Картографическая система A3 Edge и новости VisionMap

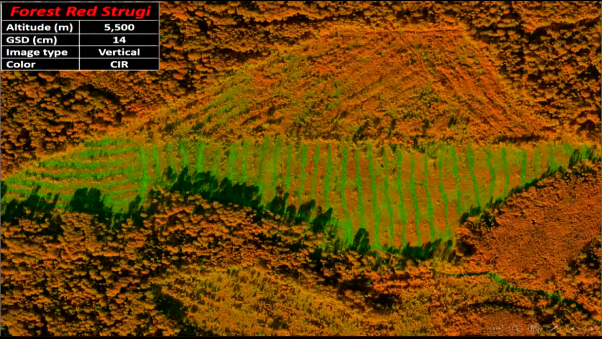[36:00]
Это использование нашей системы в лесном хозяйстве России. Это инфракрасная съемка. Это тоже инфракрасная съемка.
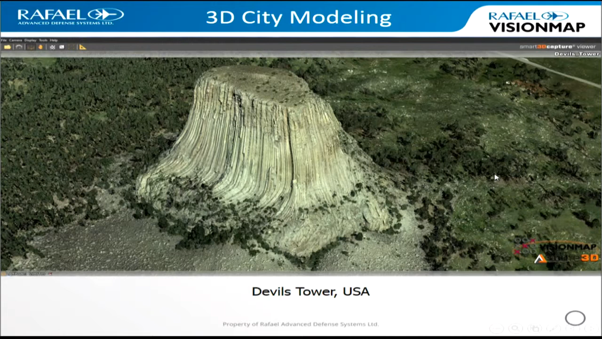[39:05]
Тоже трехмерная модель из Америки. Это одна из самых больших